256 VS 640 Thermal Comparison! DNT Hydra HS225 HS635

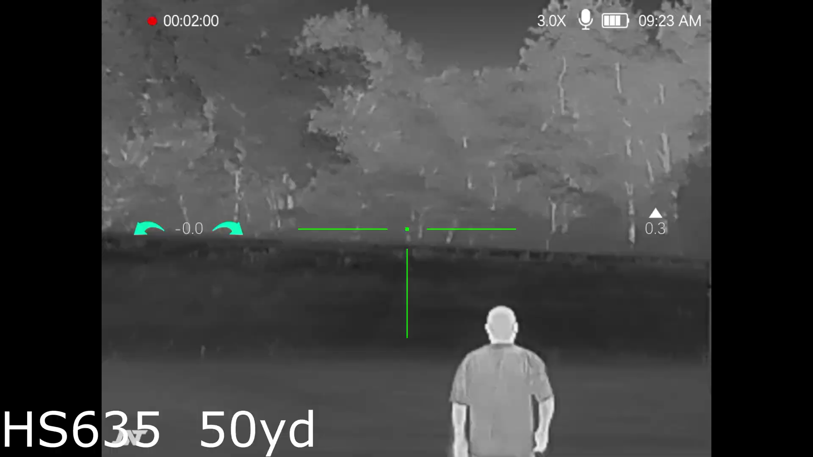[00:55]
Okay so here's the test everybody wants to see. Here is the HS635 the 640 resolution at 50 yards.
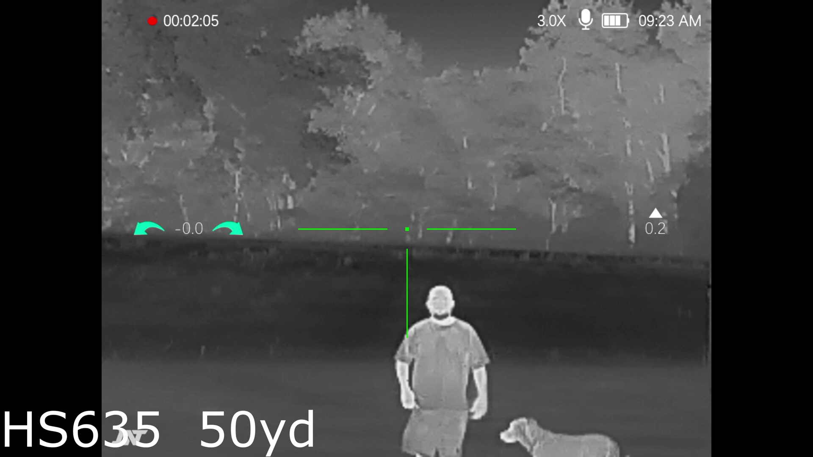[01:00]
Pay attention it is zoomed in to three power.
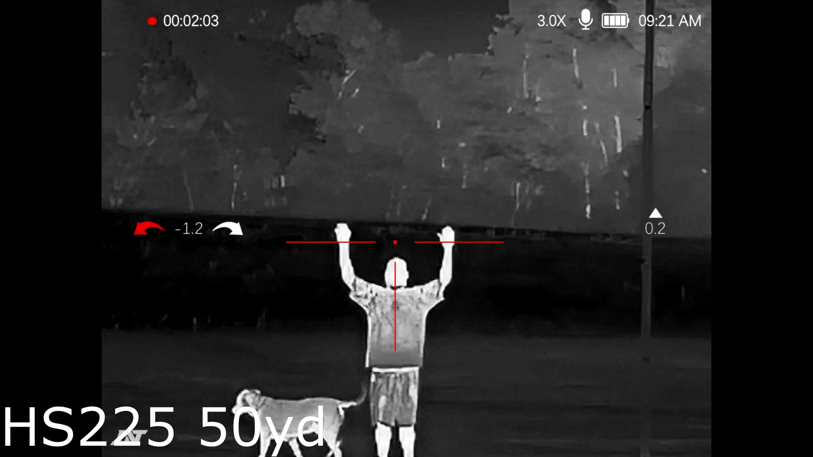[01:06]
I wanted to match up to the same three power that the HS225 has right here that you're seeing.
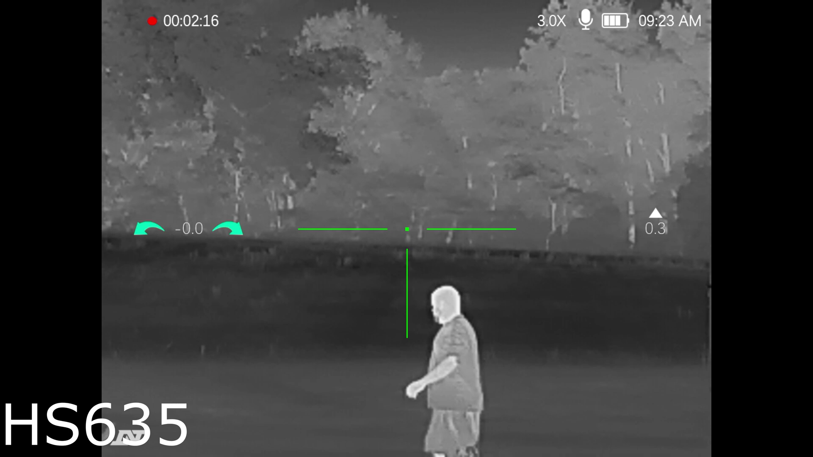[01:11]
Now that makes a big difference every time you zoom in your image gets more pixelated. So right now you can see there's more detail in the 635 but wait till I zoom back out to one and a half power a little bit
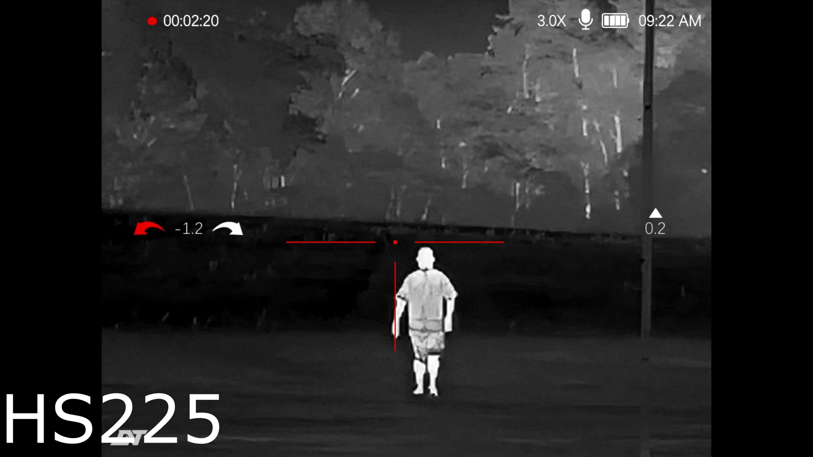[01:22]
later on to show you how much clear it gets. It's amazingly clear.
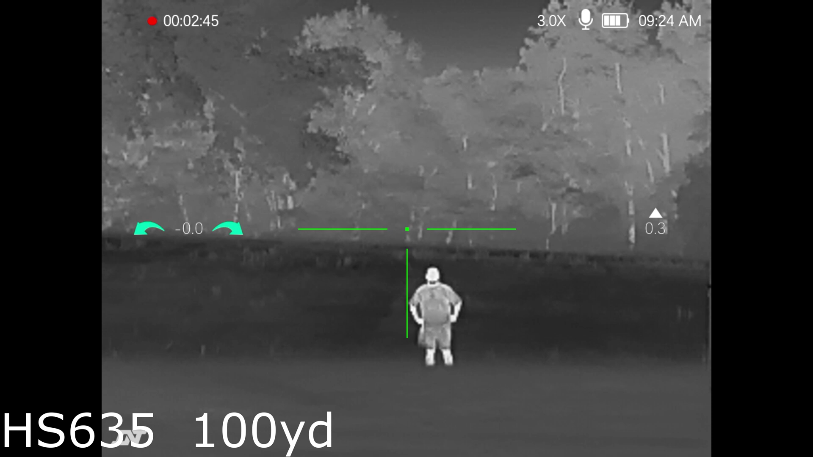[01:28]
So here we are at 100 yards again HS635 and we're about to shoot back over to the 225 model.
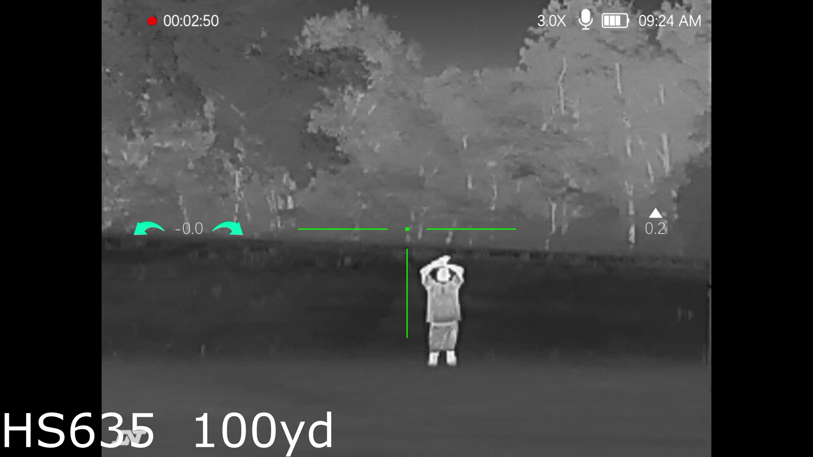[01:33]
Here it is right here.
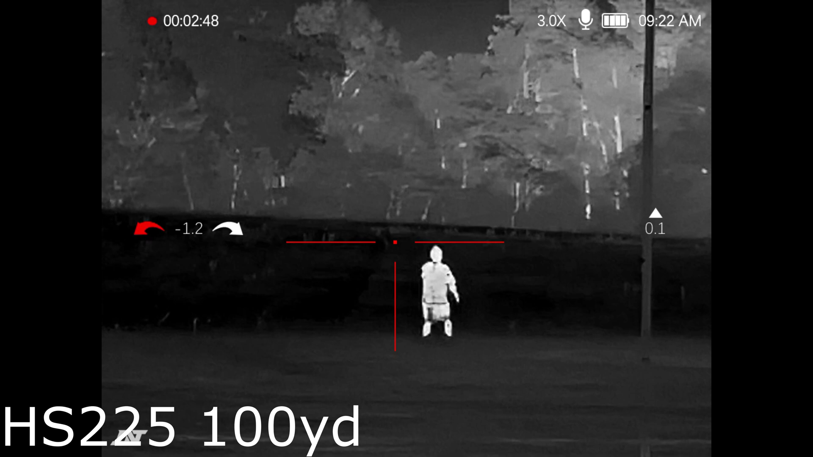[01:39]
So you're losing detail on the lower resolution that's to be expected although the white hot seems a little wider I could have brightnesses off inside of the scopes.
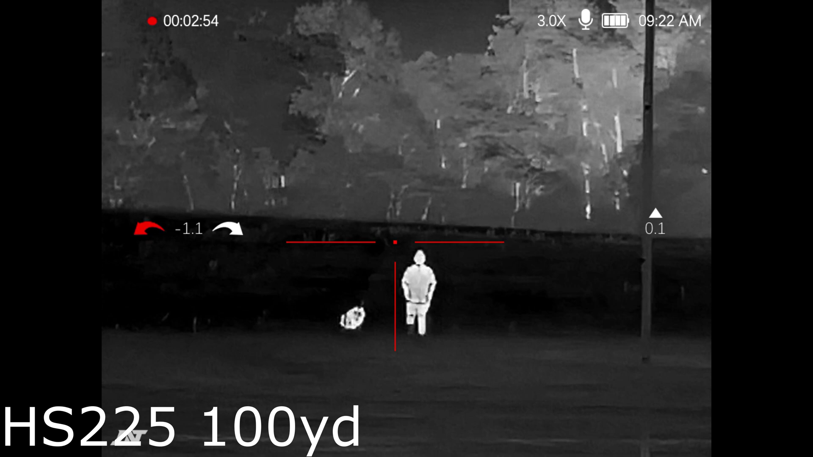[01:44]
They're probably not exactly the same.
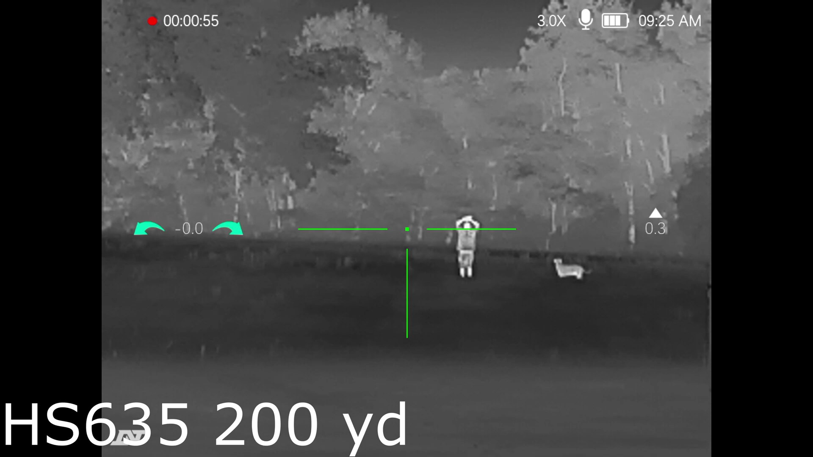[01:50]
So 200 yards with the HS635 and 200 yards with the HS225.
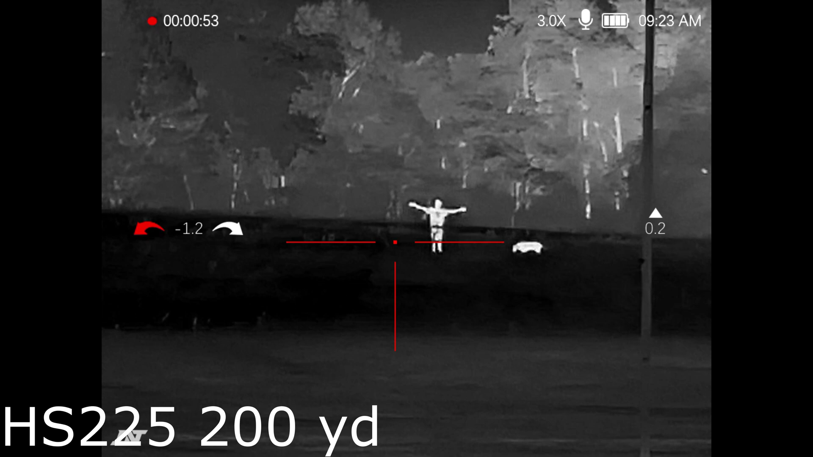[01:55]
I'm glad that I got my dog out there so you can kind of see maybe what a coyote size animal would look like.
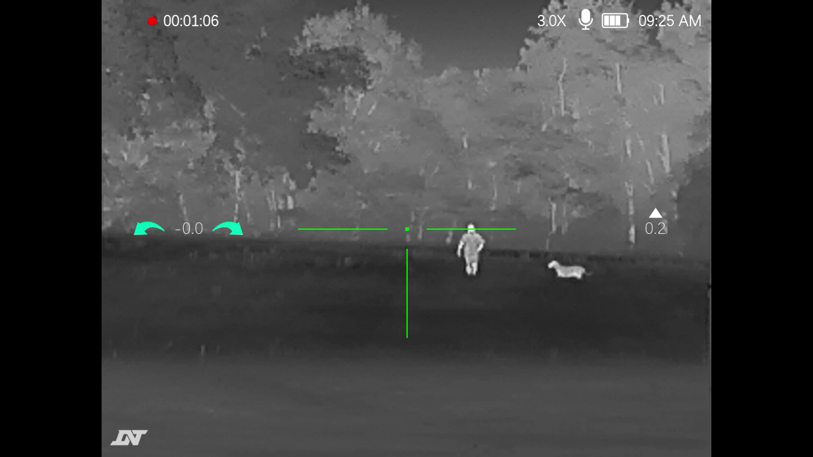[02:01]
So as we're walking off paying attention look you can see just more detail in the tree with the 635 than you can with the 225. So 300 yards this is a long ways away but you can still tell that's a human.
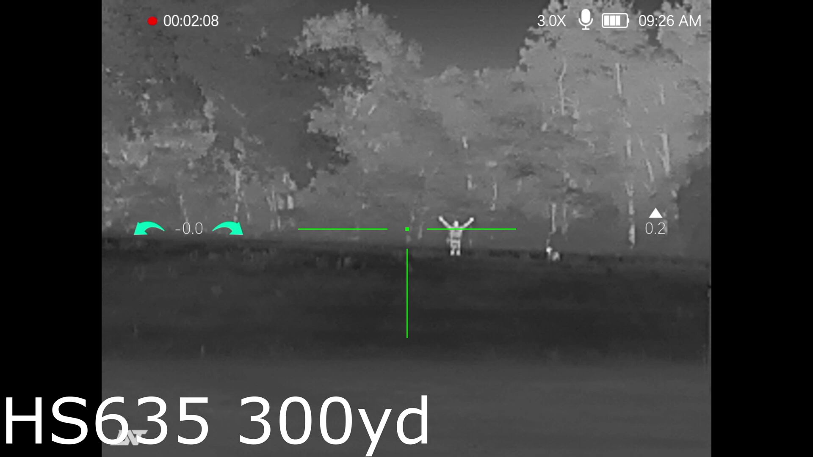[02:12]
You can see my dog plus we're going to go to black hot here in a minute which really gives you some good detail. So same distance but with the lower resolution HS225.
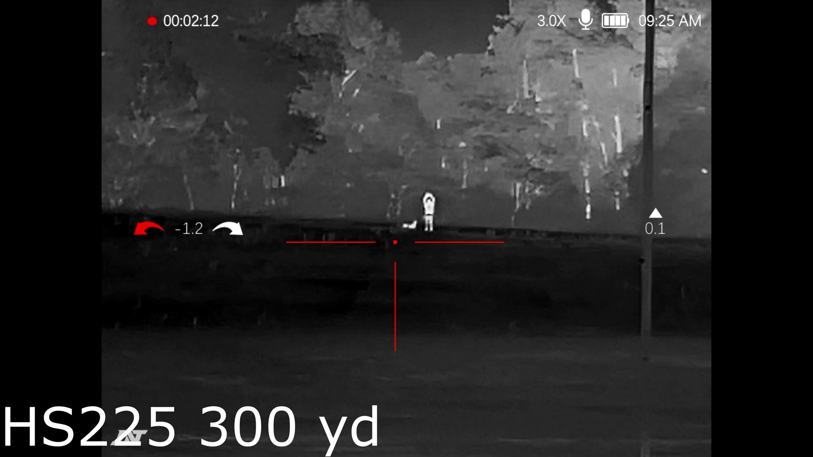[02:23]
I still think that's great for a budget scope y'all.
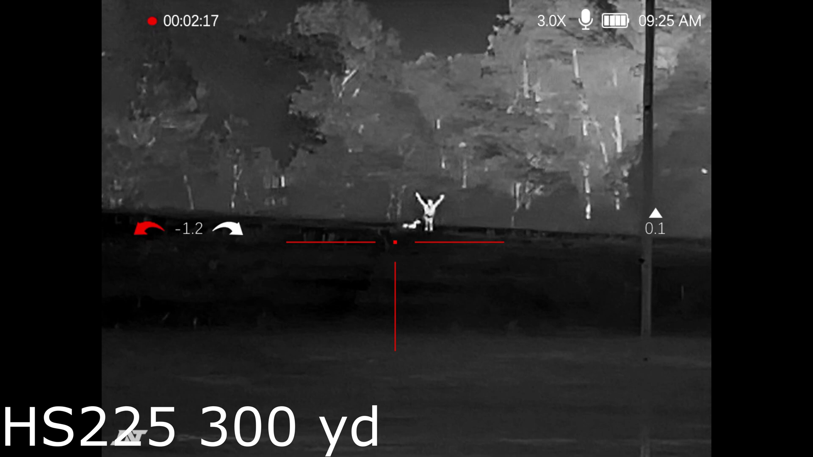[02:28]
This is an excellent price point and you can make out what you're looking at out there. So now let's move over to black hot.
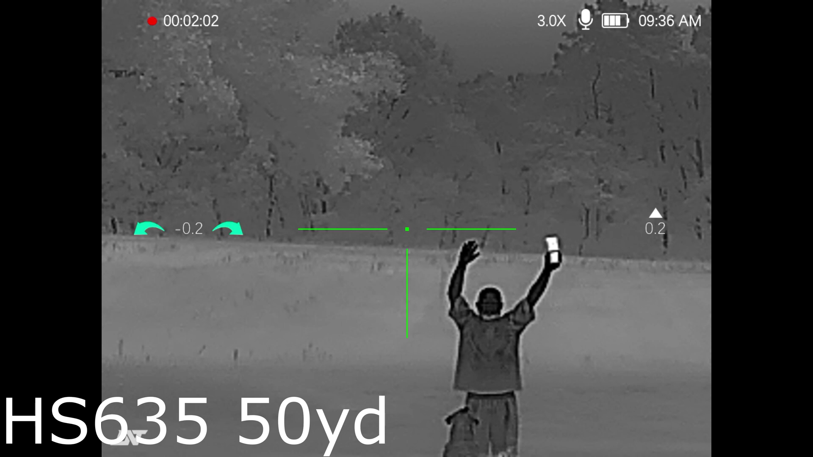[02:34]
So quick 50 yard shot with the 635 up really really close. A lot of detail.
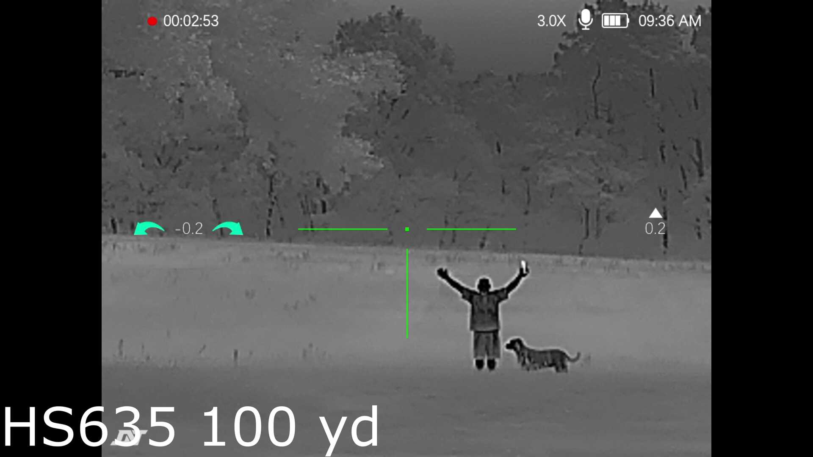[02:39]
There's the 225 at 50 yards. Now we're back out at 100 yards with the 635.
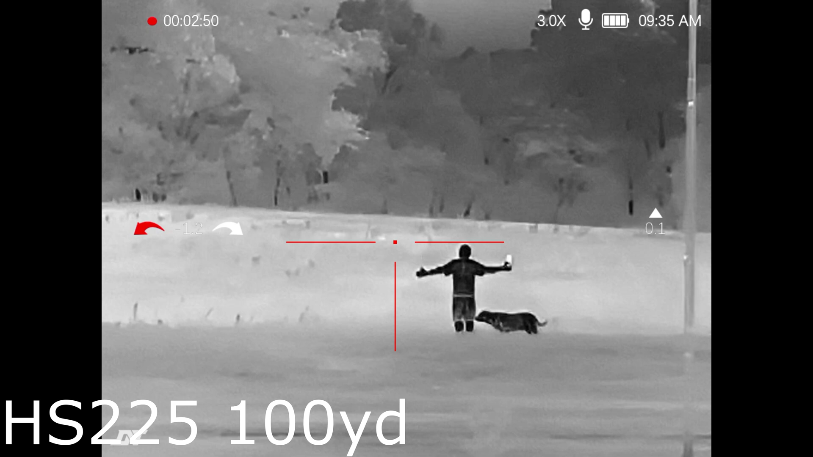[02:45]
Still looking really really good. Here's you a shot of the 225.
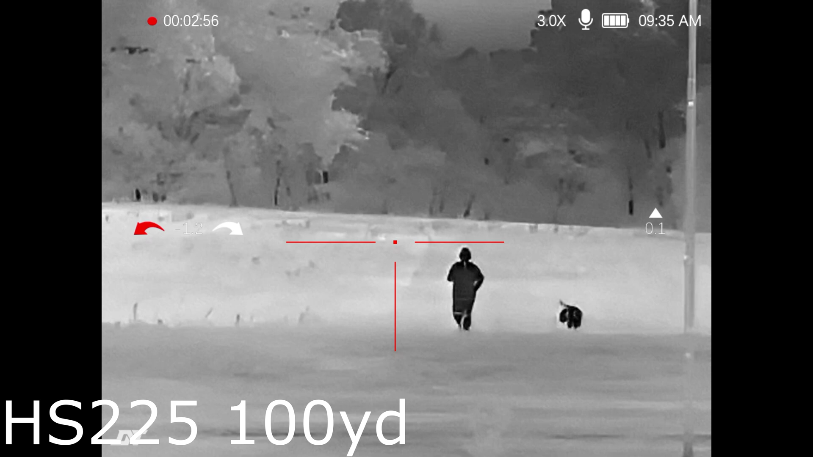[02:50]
You see I'm already getting pixelated there. Black hot shows fine detail so you can start to see a big difference at 100 yards between the scopes. So 200 yards. You see I'm getting my dog to kind of move around in front of the camera.